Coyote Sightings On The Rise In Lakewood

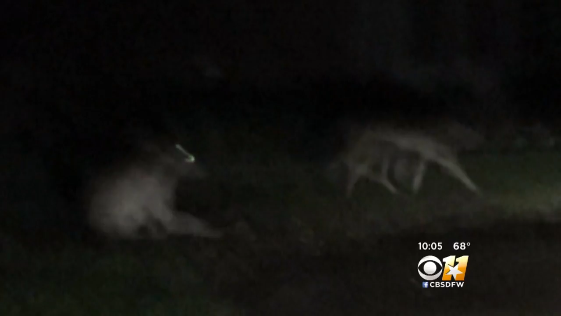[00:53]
THE SNAPSHOT TAKEN A FEW NIGHTS AGO WAS POSTED ONTO A FACEBOOK NEIGHBORHOOD PAGE WHERE SOMEONE ELSE HAD ALREADY POSTED ANOTHER PHOTO ALSO WARNING OF COYOTES ROAMING LOWER GREENVILLE AND LAKEWOOD STREETS.